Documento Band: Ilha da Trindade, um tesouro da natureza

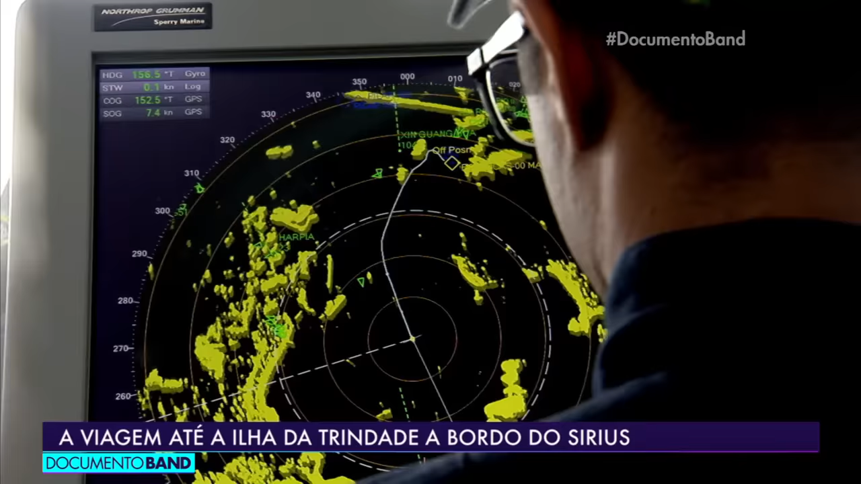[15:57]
Tem equipamentos para medir a profundidade, as coordenadas geográficas e produzir as cartas náuticas que guiam os outros navios.